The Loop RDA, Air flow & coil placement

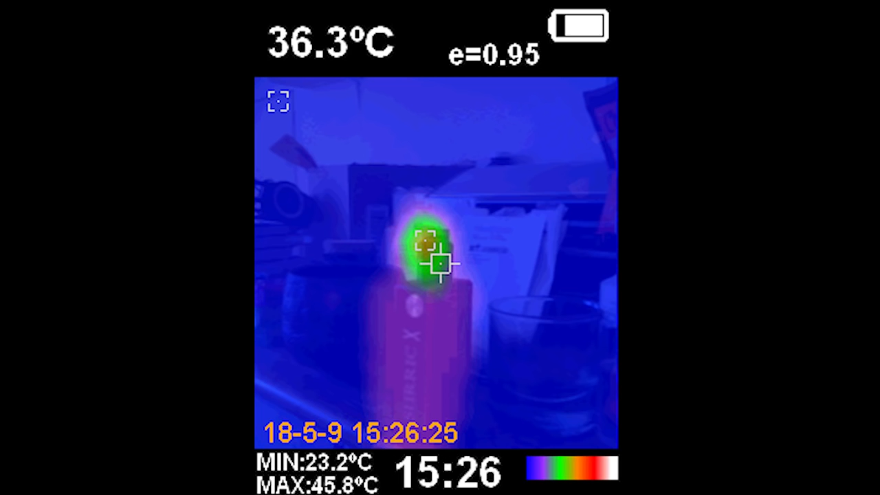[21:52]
On screen: spot 36.3°C, max 45.8°C, min 23.2°C
And after a minute of chainwaping, the temperature of the RDA was almost 46 degrees. 46 degrees might not seem really
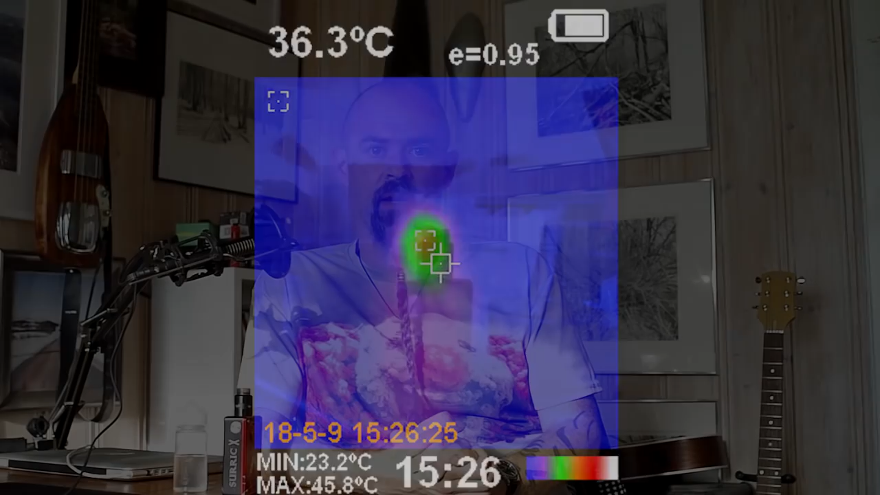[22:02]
On screen: spot 36.3°C, max 45.8°C, min 23.2°C
hot until we are talking about metal. Metal at 46 degrees really stings your lips.
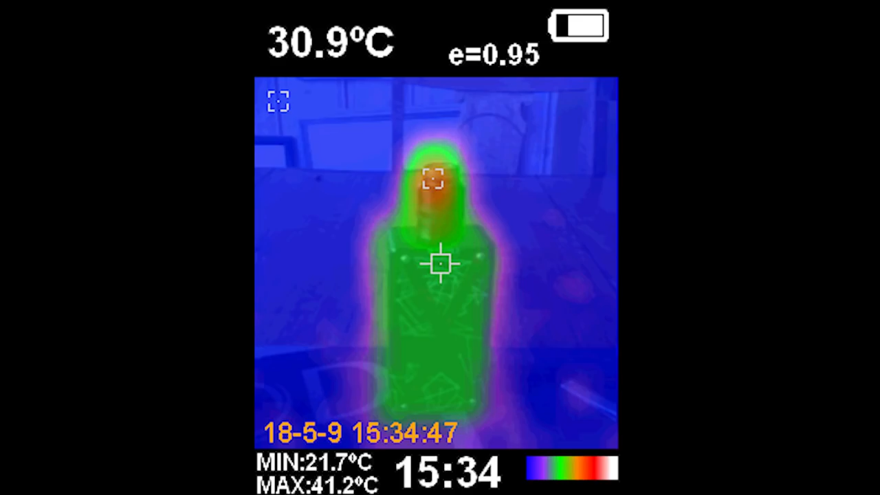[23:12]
On screen: spot 30.9°C, max 41.2°C, min 21.7°C
And the difference on hot metal from 46 degrees Celsius down to 41 degrees Celsius, that is actually huge. So if you want dual coil builds on the loop,
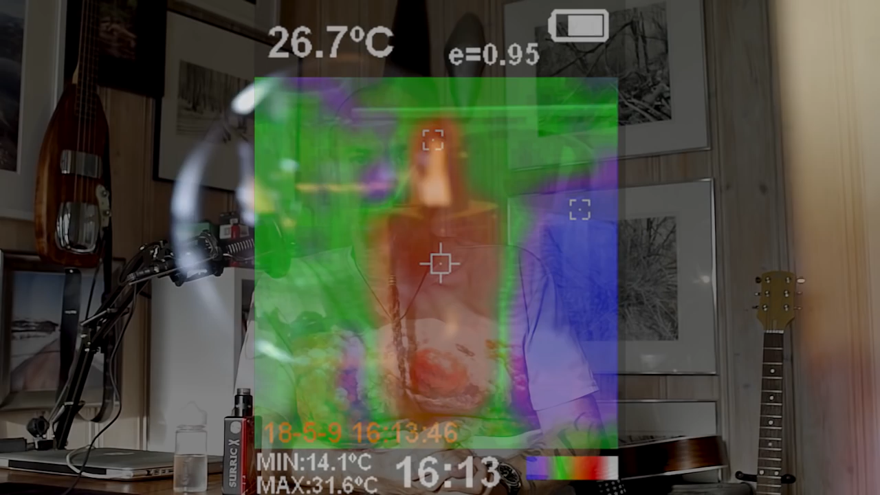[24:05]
On screen: spot 26.7°C, max 31.6°C, min 14.1°C
because my coil was being hit directly by the air.
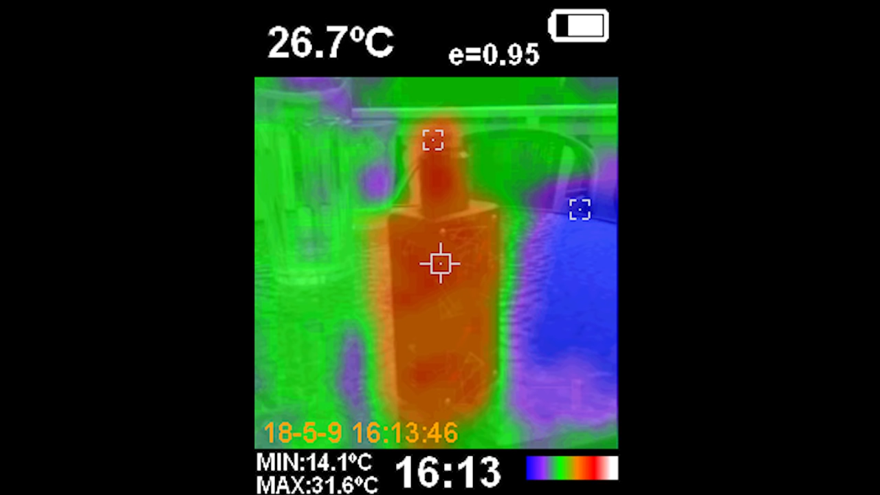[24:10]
On screen: spot 26.7°C, max 31.6°C, min 14.1°C
That is what we call proxy evidence.